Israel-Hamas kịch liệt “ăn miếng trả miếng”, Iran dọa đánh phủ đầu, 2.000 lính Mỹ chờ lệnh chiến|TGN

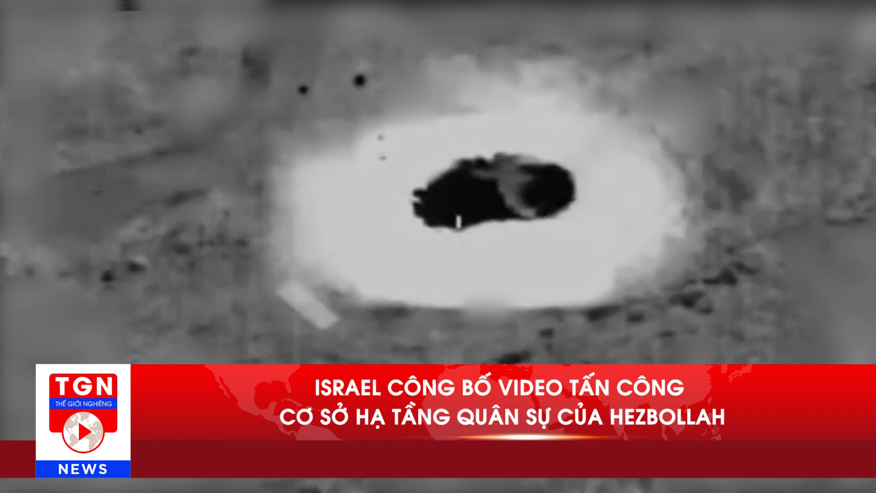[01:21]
Theo lực lượng phòng vệ Israel, đoạn video ghi lại khoảnh khắc tên lửa của Israel tấn công vào tòa nhà cũng như một cơ sở thiết bị quân sự của Hepola ở Liban. Cuộc xung đột Israel-Hamas đang có nguy cơ lan rộng khi các cuộc đọ
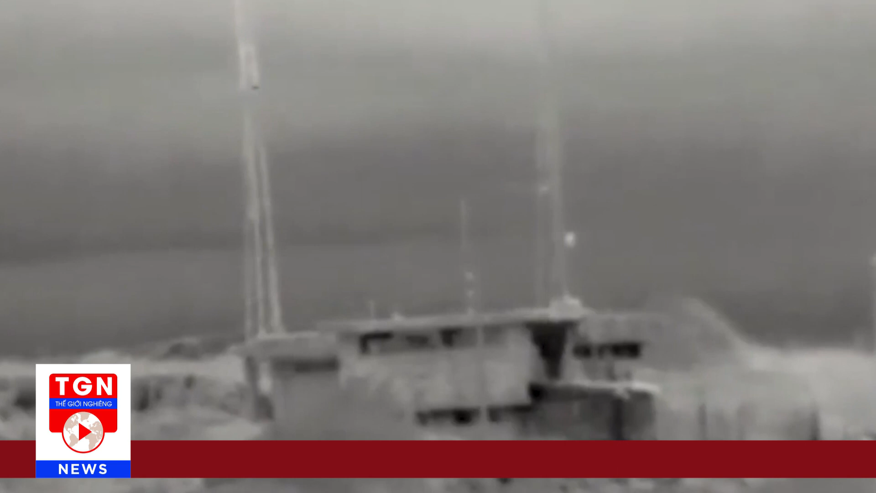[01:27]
súng ăn miếng trả miếng giữa Israel và Hepola ngày càng gia tăng,
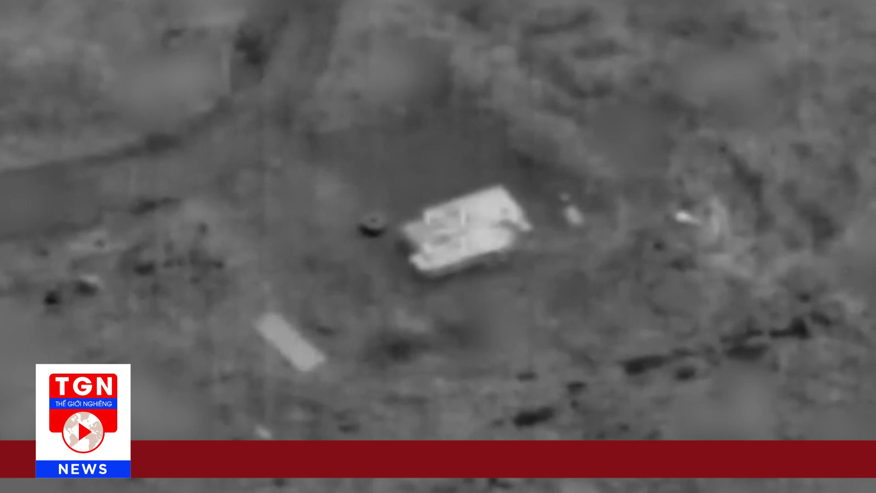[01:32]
khiến hơn 10 người ở Liban và ít nhất 2 người ở Israel thiệt mạng kể từ ngày 8 tháng 10.
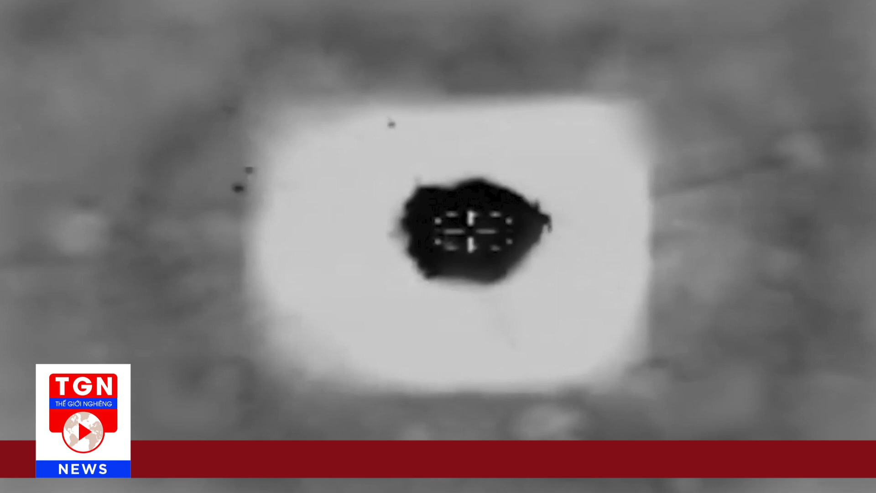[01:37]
Một phát ngôn viên của quân đội Israel cho biết, có một dân thường thiệt mạng và một số người bị thương trong vụ tấn công bằng tên lửa chống tăng ở làng biên giới Stula, giáp với Liban và quân đội Israel đã đáp trả bằng hỏa lực, đồng thời phá hủy các vị trí của Hepola.